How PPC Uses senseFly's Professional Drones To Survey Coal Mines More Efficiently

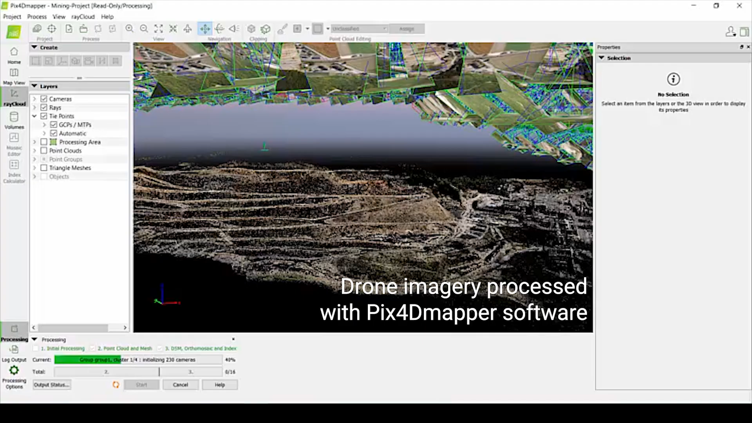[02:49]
After the flight we process all the data with Pix4D mapper and we use DSM and Mosaic to create a virtual surveyor file.
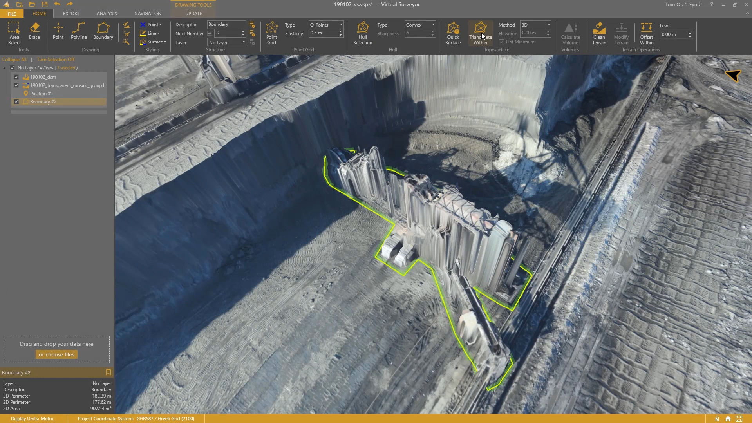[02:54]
We remove all the unnecessary things from DSM like tracks and excavators.
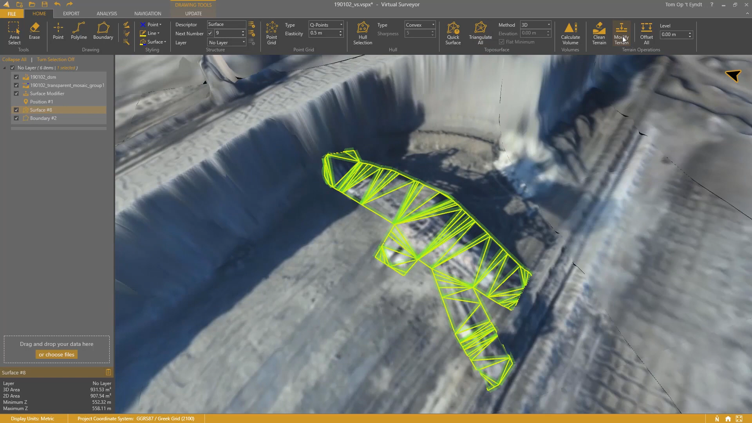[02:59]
We execute volume measurements
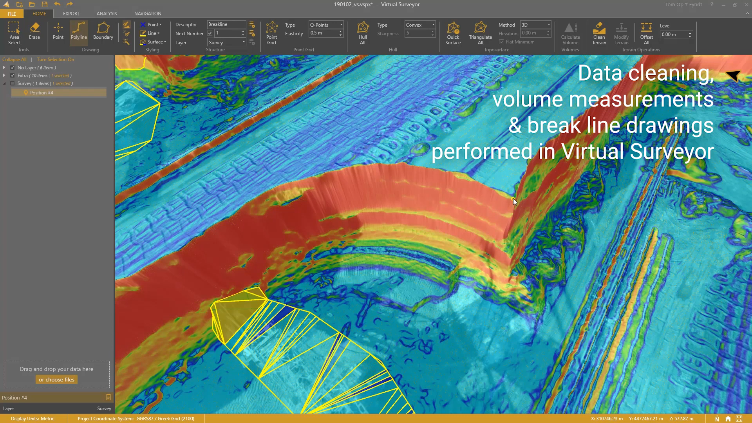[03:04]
and we draw break lines so that we can print drawings of the mine.
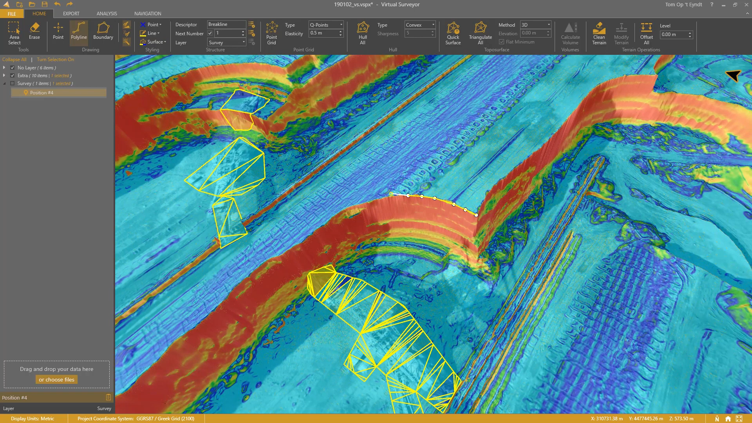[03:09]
We also use the software Ana Delta Tessera
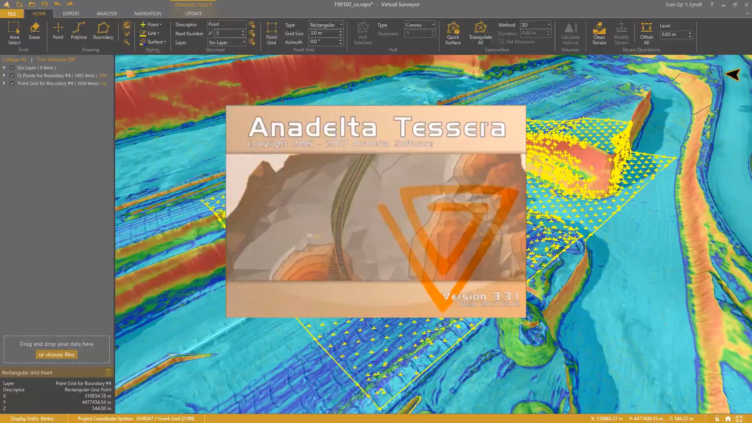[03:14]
for
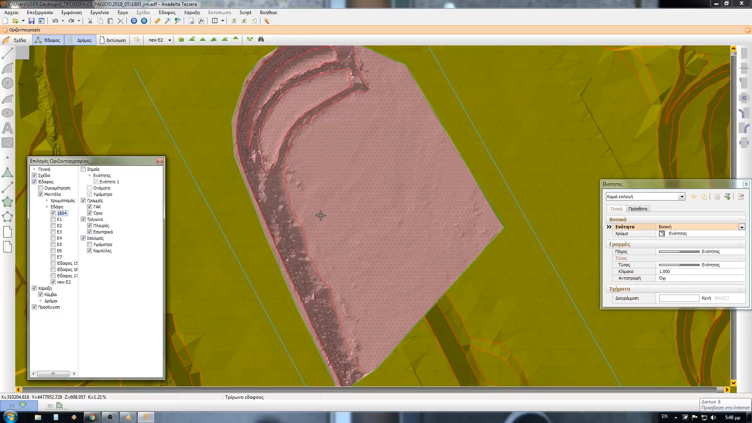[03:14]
volume measurements especially for constructor excavations.